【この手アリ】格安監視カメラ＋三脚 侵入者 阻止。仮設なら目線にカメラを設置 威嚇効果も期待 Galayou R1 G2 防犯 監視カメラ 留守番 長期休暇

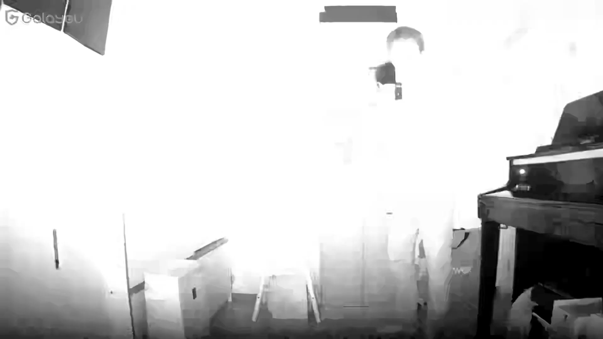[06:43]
で、真っ暗になるんですけどね、赤外線モードに切り替わりましてねくっきりとね、映っているんじゃないでしょうかまあ、意外とね、
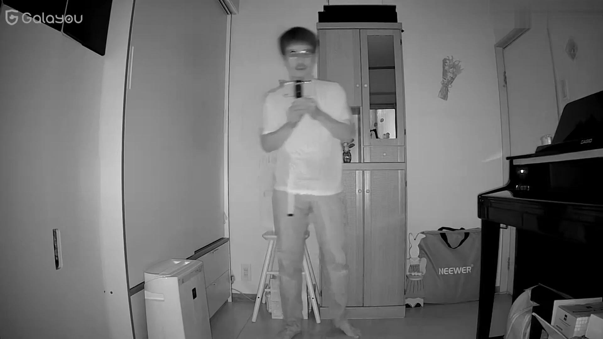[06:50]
暗くても赤外線があればねこんだけくっきり映るってことがね、よくわかるんじゃないかなと思います